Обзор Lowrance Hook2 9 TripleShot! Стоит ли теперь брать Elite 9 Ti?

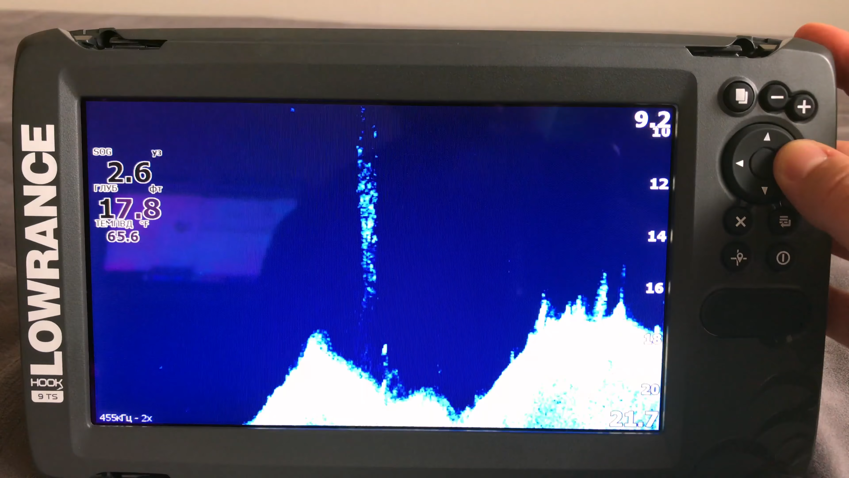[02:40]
Все ветки бревна вы увидите и сможете легко поставить точку в нужный момент. Рабочая частота 455x800 Гц.